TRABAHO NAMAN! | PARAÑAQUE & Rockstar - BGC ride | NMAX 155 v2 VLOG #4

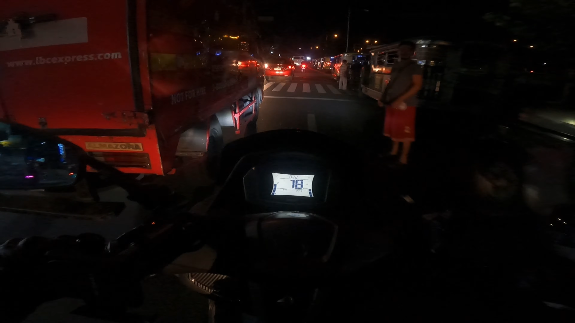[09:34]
then Santa Mesa to Parañaque, ito yung fuel gauge ko. So 4 bars siya ngayon. Hindi ko lang alam kung ilan na lang siya sa pag-uwi.
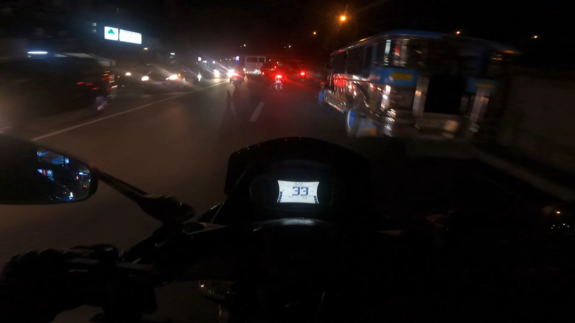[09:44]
Very tipid naman si NMAX. Yun yun. Itong pinakamaliit na tricycle na nakita ko. nakadaan na naman ako dito sa Loton Ave.
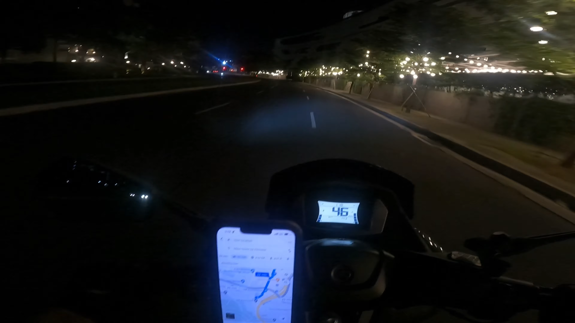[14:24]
Magtiwala dito sa may Google Map, pinatay ko na. Hindi ko na sinunod yung sinasabing ruta. Dito na lang ako sa alam ko. Kasi gabi na eh. Tapos yung Google Map. Pagpaloko-loko pa. Hindi ko...